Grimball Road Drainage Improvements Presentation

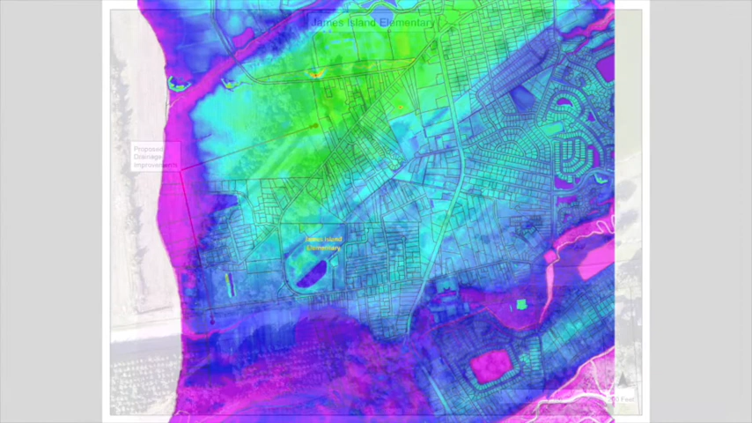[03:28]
Basically, when we experience a back-to-back storm. This slide shows the area where most of the work will be done. There are two existing culverts that are way undersized to handle 350 acres that are coming to them.